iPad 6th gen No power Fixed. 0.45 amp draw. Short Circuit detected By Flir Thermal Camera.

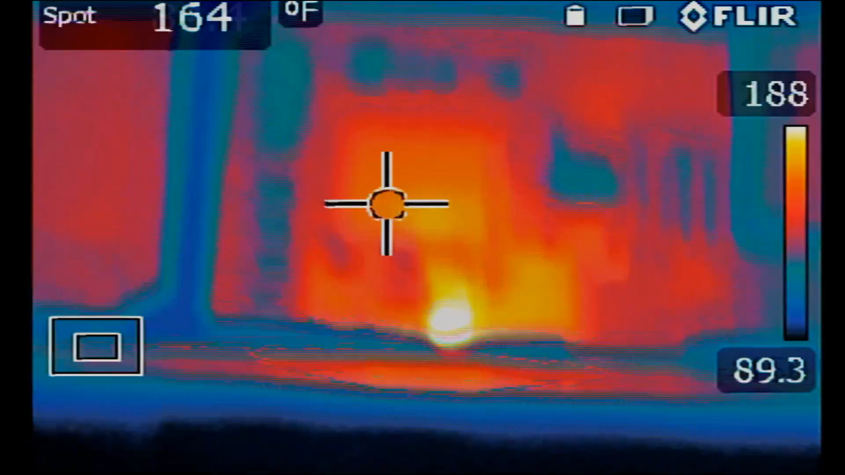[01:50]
On screen: spot 164°F
there right off the bat I see something hot on the board look at this I see something hot on the board
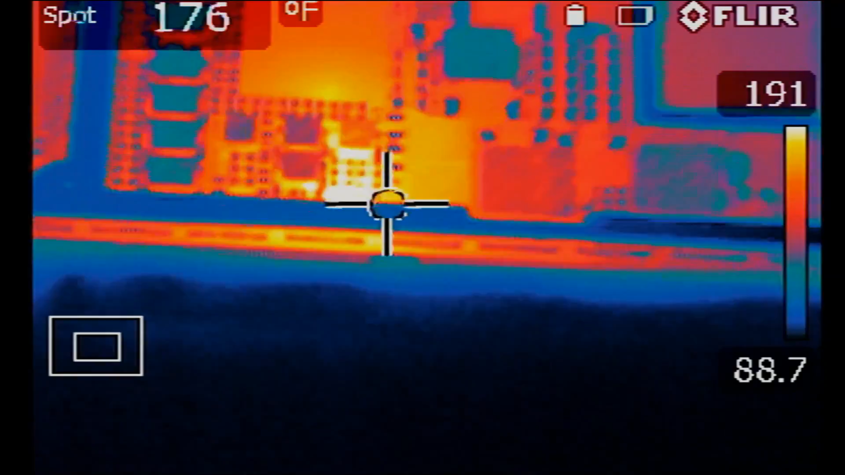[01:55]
On screen: spot 176°F
so I know we have a short somewhere I want to pinpoint where heat is coming from so let
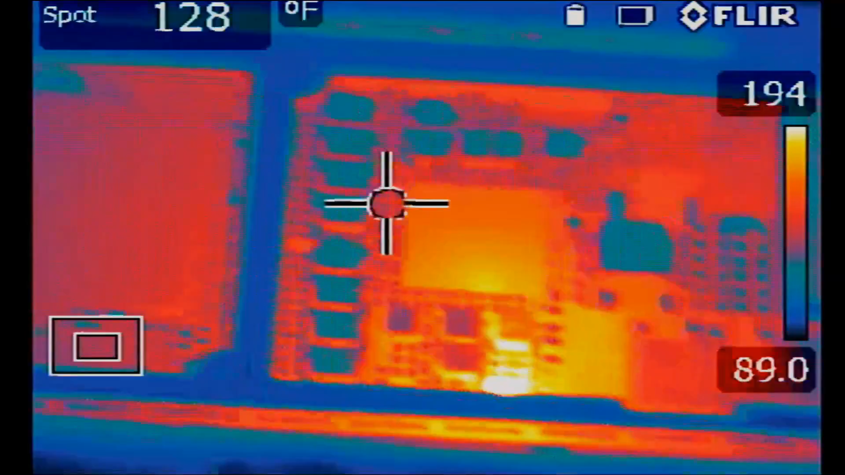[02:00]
On screen: spot 128°F
me go to manual mode so
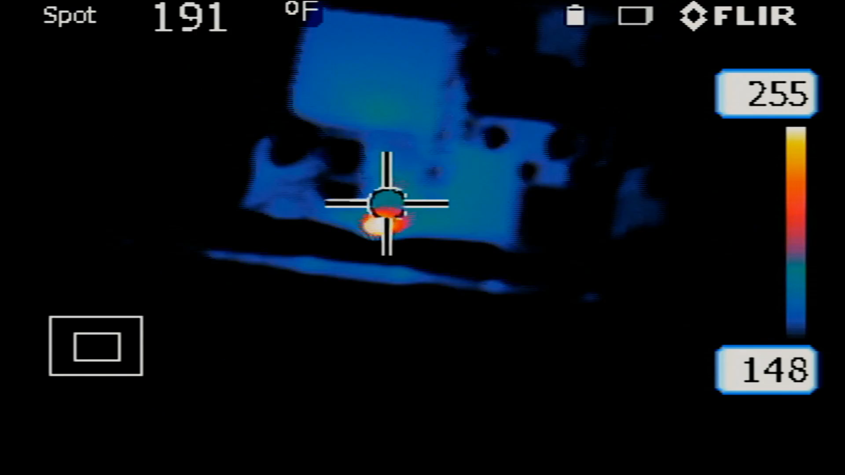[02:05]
On screen: spot 191°F
I want to put the tweezer on top of the component while holding the thermal cam in the